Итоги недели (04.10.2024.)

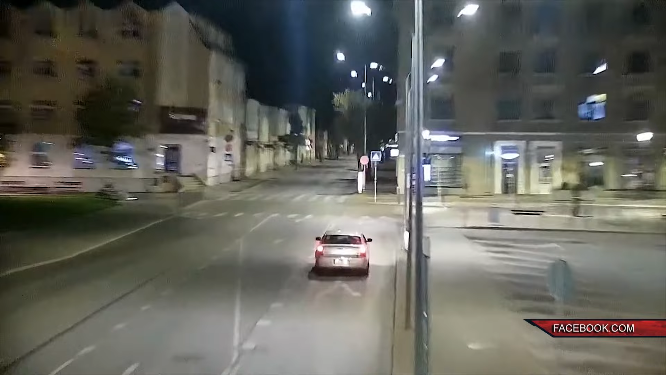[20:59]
Водитель при этом не соблюдал правил дорожного движения и пересек перекресток на запрещающий красный сигнал светофора.